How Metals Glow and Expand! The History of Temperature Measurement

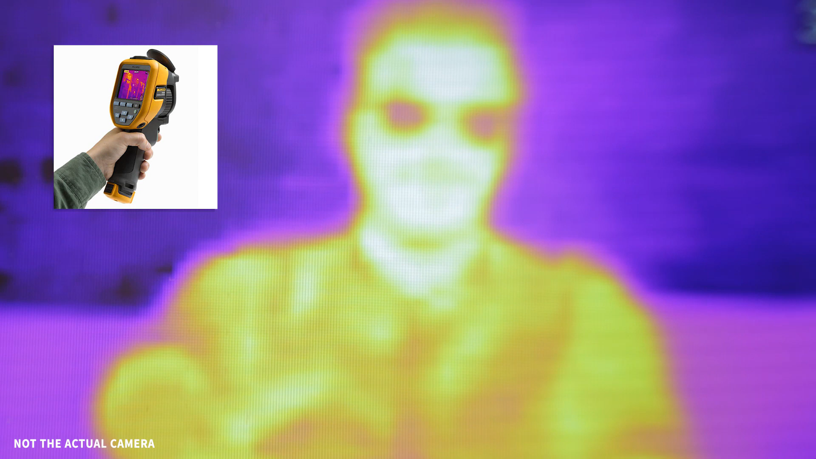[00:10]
Hello Visaya, this is Germán, or at least the interpretation of my glow. By using a thermal imaging camera you're able to see the infrared radiation or thermal radiation I'm emitting. This way you can see my temperature and you can see this radiation because everything that has a temperature above zero degrees kelvin glows.
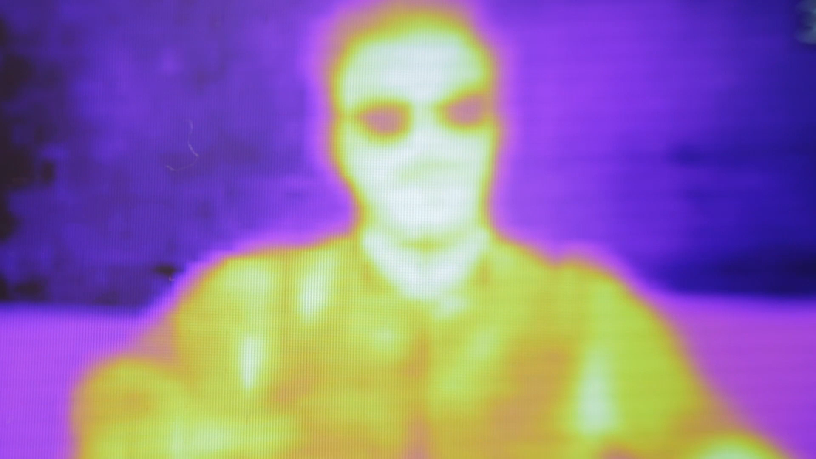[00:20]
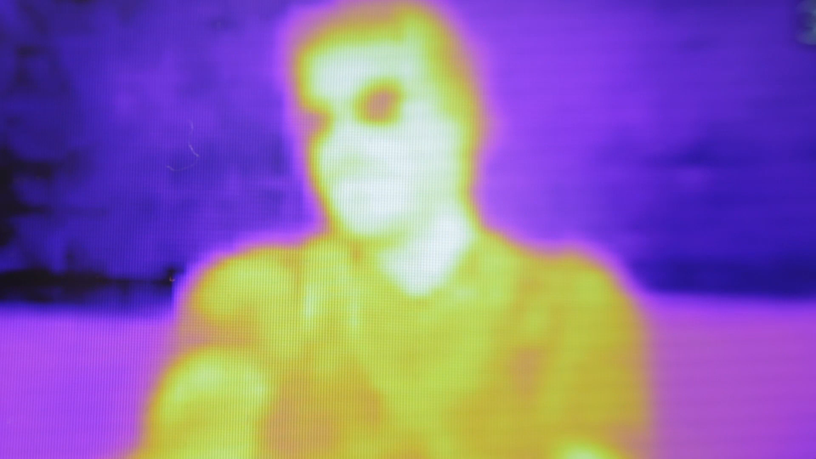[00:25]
I glow at frequencies so high that are not within the visible spectrum and you need a camera like this one to be able to see this radiation and actually know my temperature.